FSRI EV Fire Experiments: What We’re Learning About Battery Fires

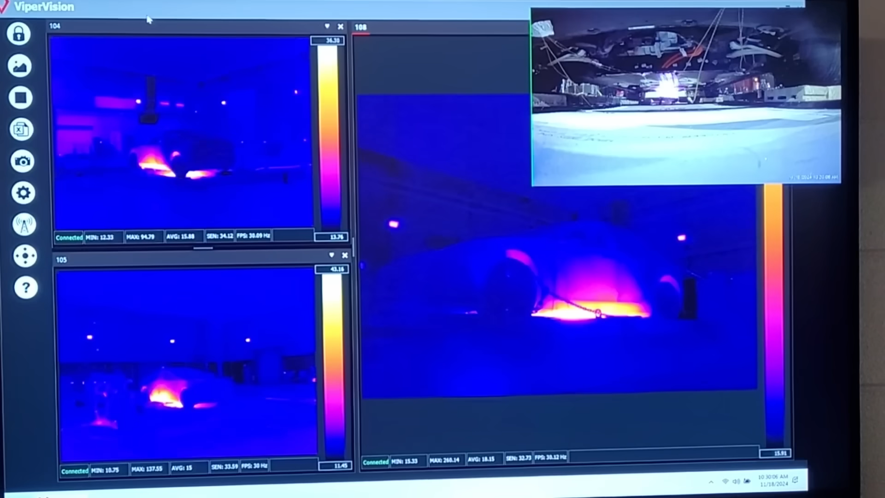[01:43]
It was supercharged with a fuel-air mixture dialed in specifically to provide the intense heat necessary to drive that battery into thermal runaway, which is a challenge.